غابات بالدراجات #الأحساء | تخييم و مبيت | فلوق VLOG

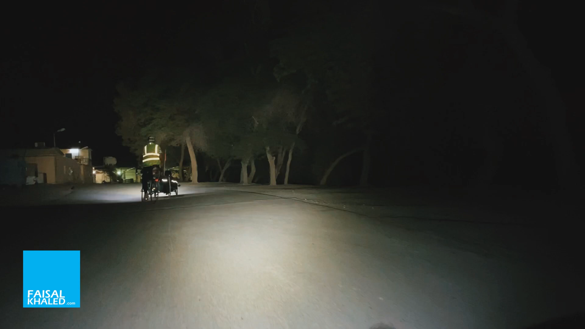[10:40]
إن المسير في الظلام الدامس بين هذه الأشجار الممتدة والممزوجة بسواد الليل البهيم له مشاعر خاصة